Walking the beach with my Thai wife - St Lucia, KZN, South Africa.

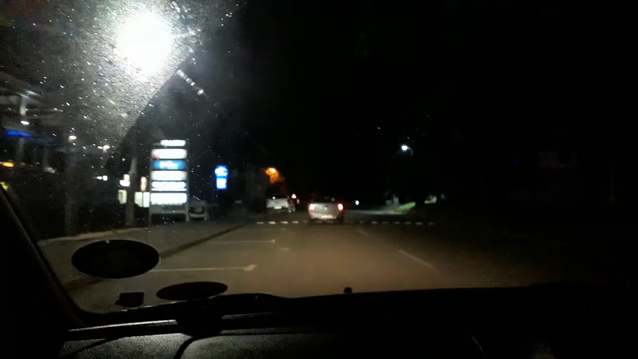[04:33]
Okay, everyone, we're out on hippo hunting. So there's apparently a hippo on the corner there in front, so hopefully we will see it. Okay, so we are still looking for hippos. This street is very, very dark, but hopefully we will find something.